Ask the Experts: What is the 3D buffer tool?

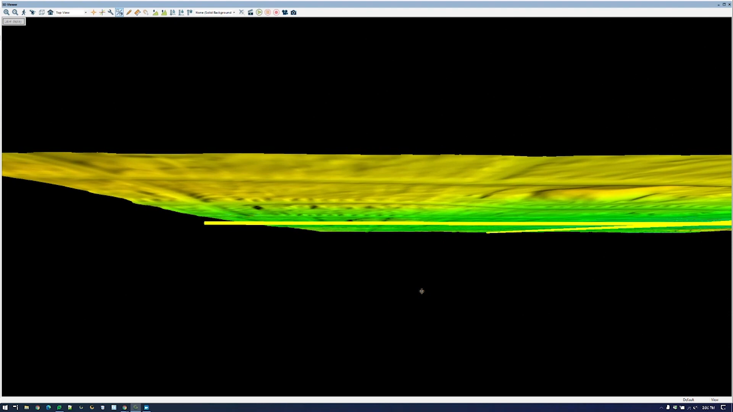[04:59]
And what we care about now, so our pipelines are running under the surface. We can see if I can line it up properly. Maybe we'll even be able to see through the pipe.
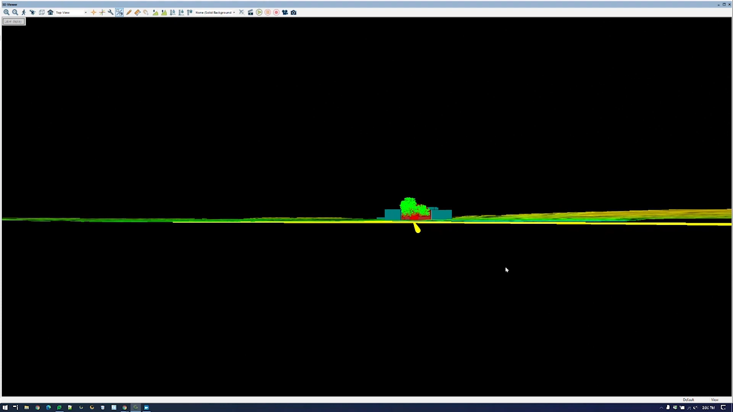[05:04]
That's a little trickier to do though here. But we can see the diameter of the pipe set from what I set in the tool and it's properly showing up underground.
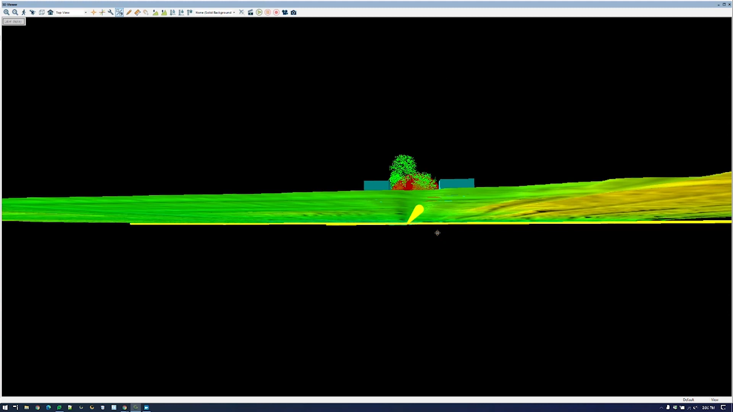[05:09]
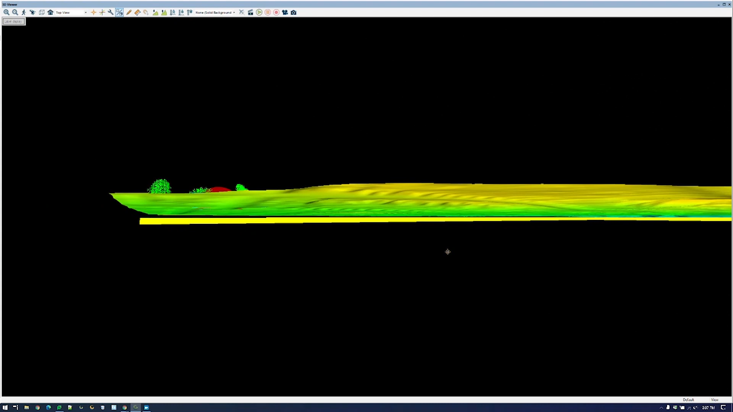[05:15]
Now, more important, what we care about is the sphere here. So as I zoom in and take a look at one of these spheres, I can see that it has the diameter that we specified. It exists only above the terrain surface.
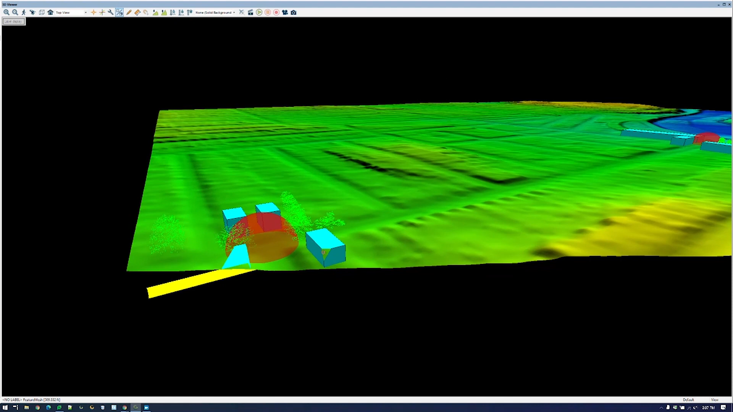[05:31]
And what I care about then is how it interacts with the features adjacent to it in that 15 meter buffered area. So this site, I would say, looks like there's certainly some tree overlap and maybe a little edge of building overlap here as well.
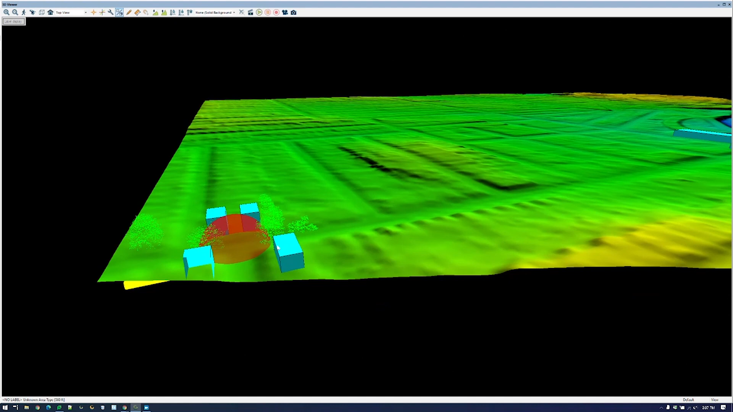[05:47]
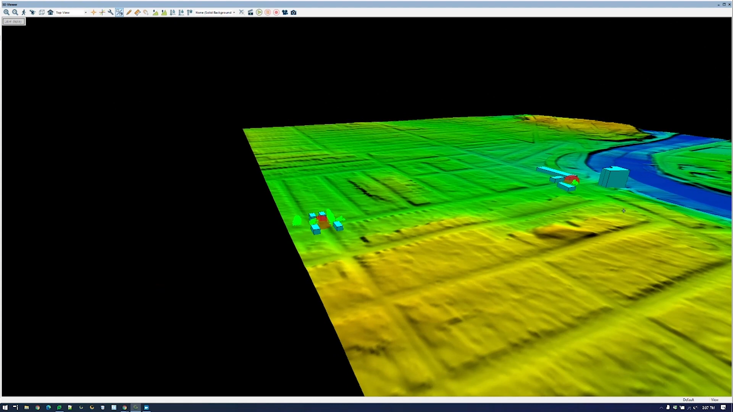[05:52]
If we take a look at the other feature, our other manhole cover, the trees don't seem to be crossing the sphere, but certainly a couple corners of buildings are encroaching into my 15 meter clearance area. And so obviously we're not going to go and move a building, but we certainly want to send a crew here, maybe clean up these trees and get a better feel for, you know, do we have an issue if we ever need to bring in any heavy equipment to service these manholes and get, you know, construction equipment down in there? Are those buildings going to be in the way? And, you know, do we need to account for those at all?
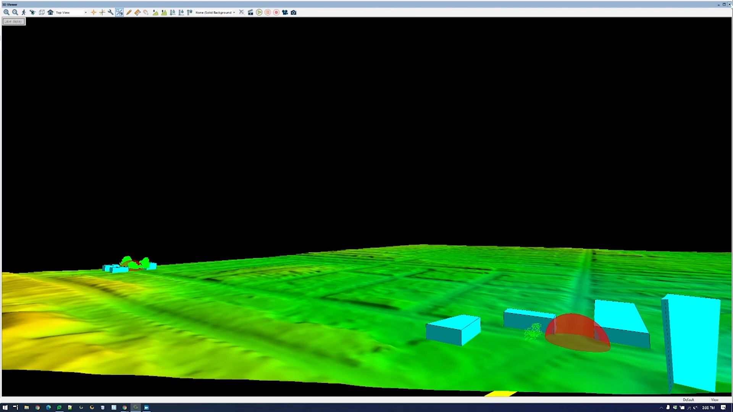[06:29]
So a really great way to make and, you know, further build a complete 3D perspective of our workflows and our workspaces and what we're trying to accomplish. Just like all features in Global Mapper, Rachel, these meshes can be exported directly out of the application to any format that we support. So just to take a look at that quick, I'm choosing to export my pipe features.
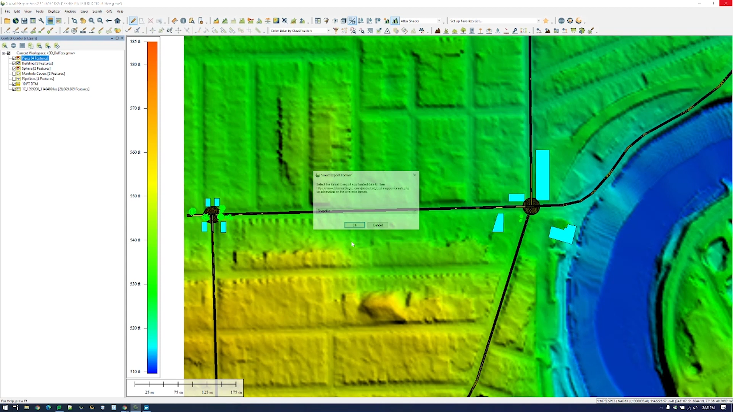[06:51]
I can choose anything that'll hold that three-dimensional feature and be exported out of the application as well. So thanks again for having me back on Ask the Experts, and I hope this was a useful workflow for you. Jeff, thank you so much for showing us how to use the new 3D buffer tool.